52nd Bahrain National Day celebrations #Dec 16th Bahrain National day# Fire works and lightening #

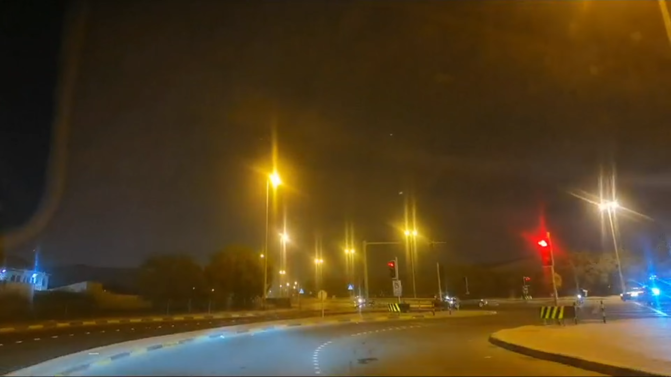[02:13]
എപ്പോഴും ഈ ലൈറ്റ്നിങ് കാണാൻ വേണ്ടി വരുന്നത് ആദ്യം സെലക്ട് ചെയ്യുന്ന ഒരു സ്ഥലമാണ് ഈ ഇസ ടൗൺ ഇന്ത്യ സ്കൂളിൻ്റെ അടുത്തുള്ള ലൈറ്റ്നിങ്.
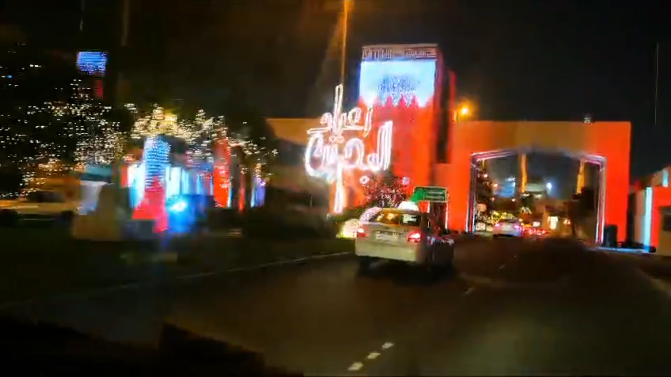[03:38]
നിങ്ങൾക്ക് കാണുമ്പോൾ തന്നെ ഇവിടെയുള്ള പാം ട്രീസും അതുപോലെ തന്നെ മറ്റ് ചെറു വൃക്ഷങ്ങളും ഗേറ്റുകളും കാര്യങ്ങളൊക്കെ